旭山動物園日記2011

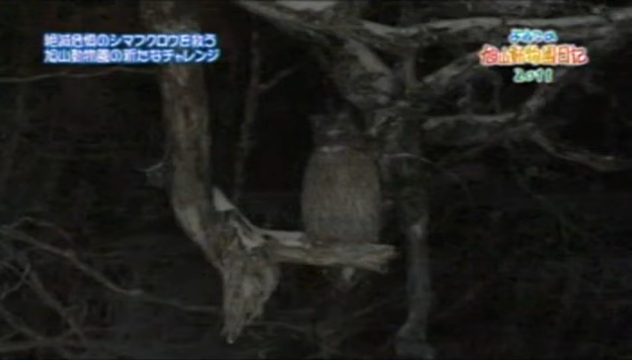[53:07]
シマフクロウが現れました。
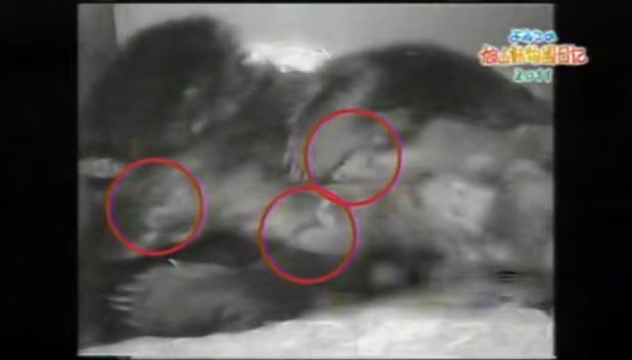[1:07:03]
この後、あの動物に待望の赤ちゃんが誕生。え、しかも3つも。